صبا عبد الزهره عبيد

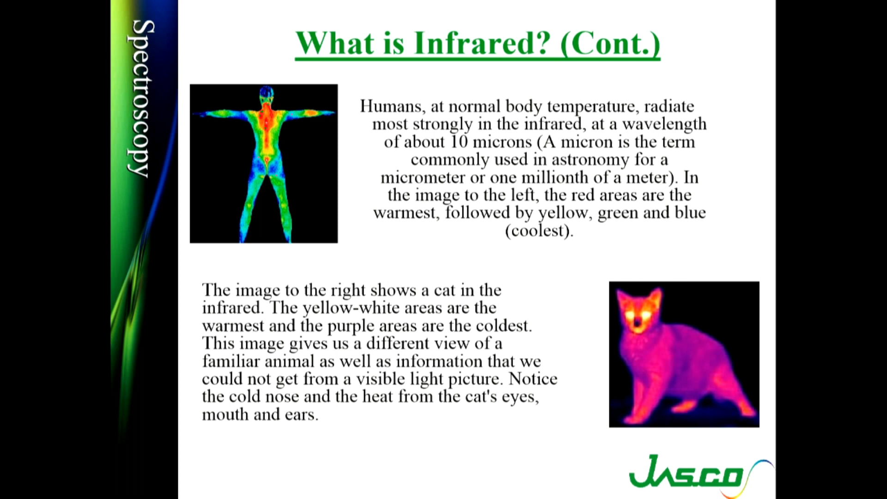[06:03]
جسم الإنسان راح نلاحظ أنه هناك مناطق مثلا تكون يلو تكون وايت تكون ريد كل لون من هاي الألوان إلى فالتفسير معين ضمن مدار أو مجأر القوة الدارية نلاحظ أيضا الأواصر المترابطة اللي هو هناك راح يجي